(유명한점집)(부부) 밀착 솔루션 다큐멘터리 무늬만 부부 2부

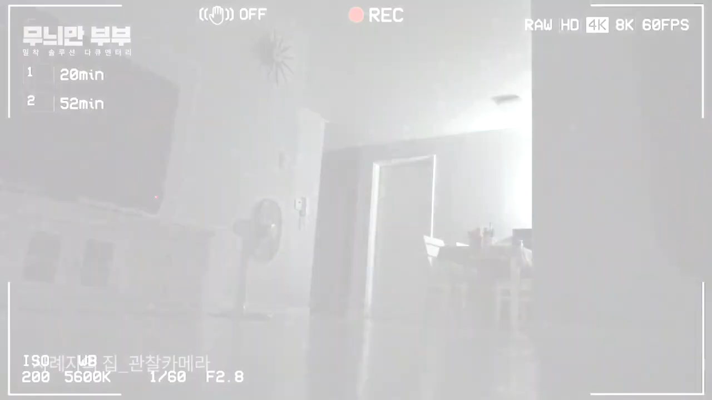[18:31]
새벽 2시 사례자 동의하에 설치된 관찰카메라. 이곳에서 사례자를 통해 들었던 남편의 모습을 만날 수가 있었습니다. 늦은 시간 집으로 귀가한 사례자의 남편은 술 기운이 가득해 보였습니다.